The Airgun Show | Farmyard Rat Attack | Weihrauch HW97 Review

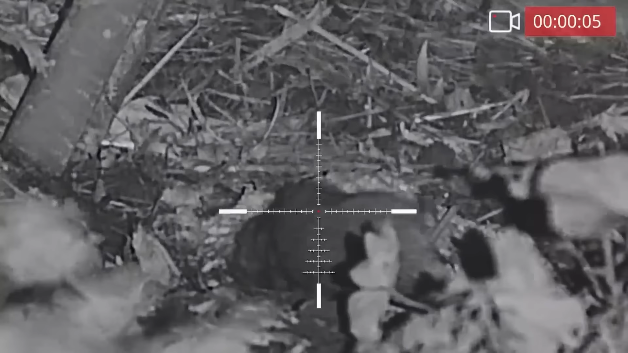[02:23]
That's what we want, and that one was definitely on one of my bait spots. Now, it was only about 13 metres, but I've actually got the zoom on the tube set quite high this evening, so I'm hoping that that can just show you the sort of image quality that it's capable of.
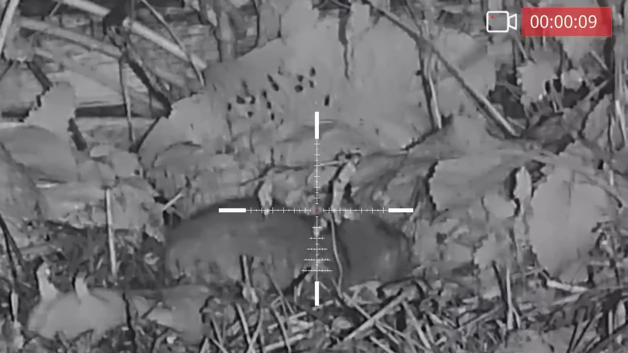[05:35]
Well, that one seemed to be taking a very close interest in the rat that I'd shot previously.